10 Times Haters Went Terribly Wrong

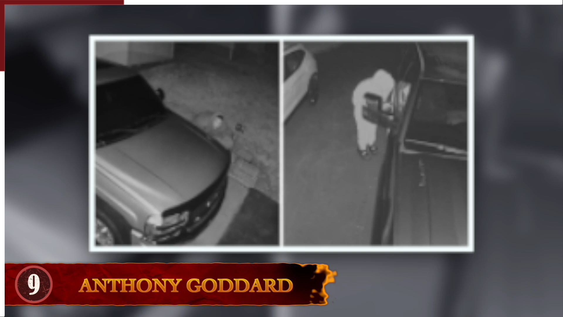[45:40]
He was allegedly seen stealing Cropper's vehicle and driving away in the James security video. Given the nature of her profession, Cropper had seen a lot of crazy things over the years,